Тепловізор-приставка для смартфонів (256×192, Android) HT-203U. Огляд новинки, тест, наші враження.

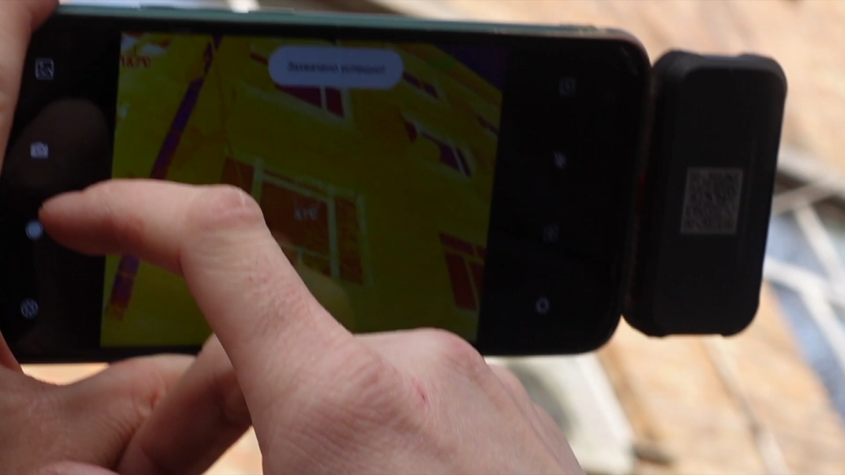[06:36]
і як не дивно зараз це не найгарячіше місце
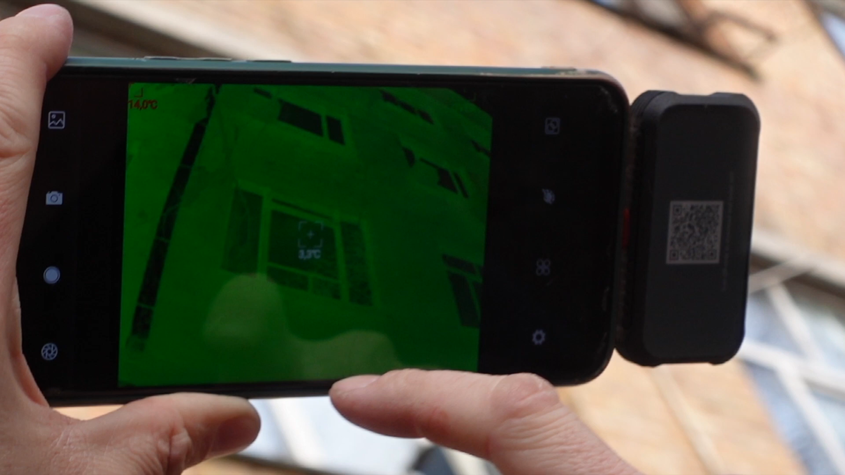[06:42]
ймовірно це пов'язане з тим що стало сильно тепліше на вулиці я сподіваюсь що камера не облікує а давайте ми візьмемо область по вікну щоб ми мали окремі
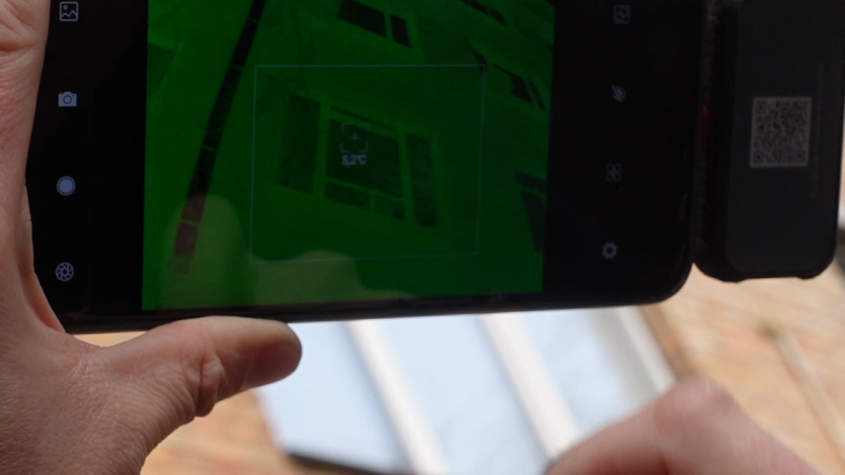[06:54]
мінімуми максимум в середині області а ні таки поверху стрибає точка максимальної температури яке мало би бути
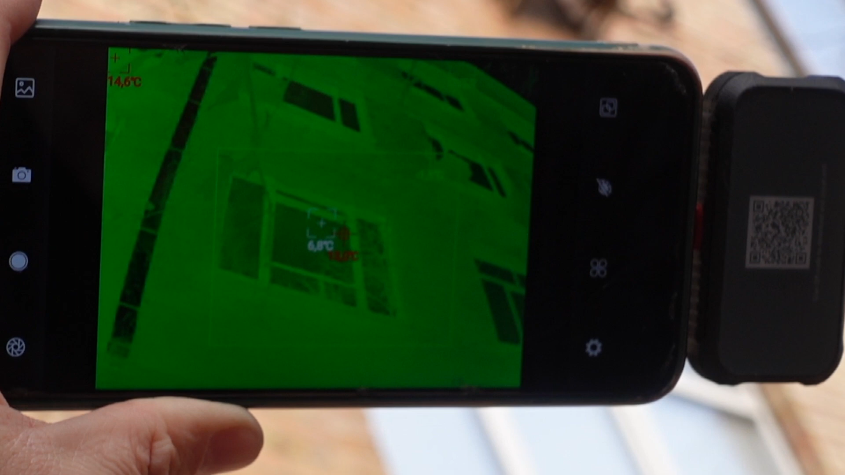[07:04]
On screen: spot 6.8°C, max 14.6°C
насправді для такого приводу я би сказав що якість картинки напрочат хороша
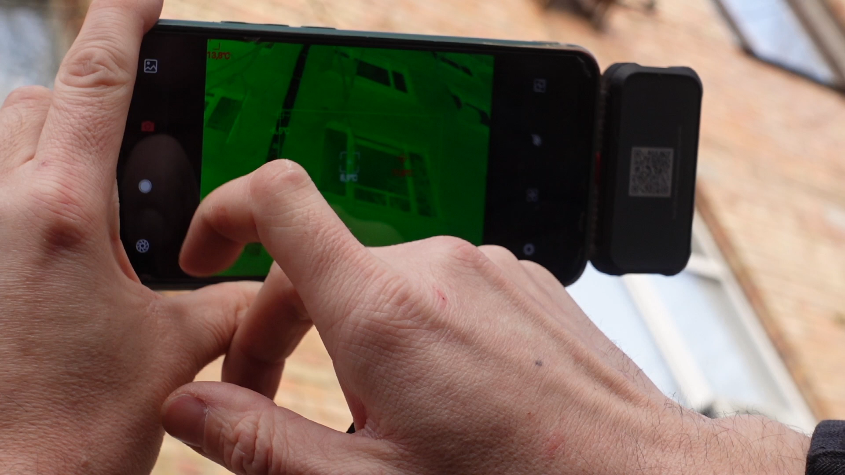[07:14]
прямо подобається мені ця картинка давайте пройдемося по палітрах пофотографуємо сподіваюсь що в камеру все добре видно і нічого не блікує і